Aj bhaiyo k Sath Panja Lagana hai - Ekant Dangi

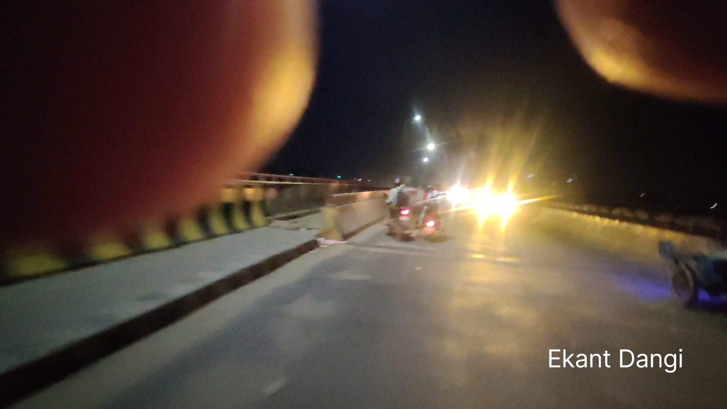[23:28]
ऐसे करना घर छोड़ दे अगले सुबह आ भी जाइयो, लेकिन अरे अरे ये भाई ये बच गया, अरे इसका ओला का भाई एकदम से ब्रेक मारन की जो डिब्बे को ने
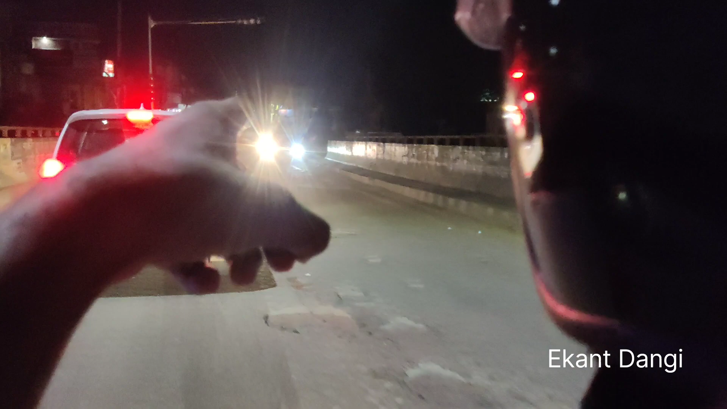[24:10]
वहाँ ले ले जहाँ वो लाइट जल रही है ना सामने, बिल्कुल जो बोर्ड है बिल्कुल वहाँ खड़ी कर रखे,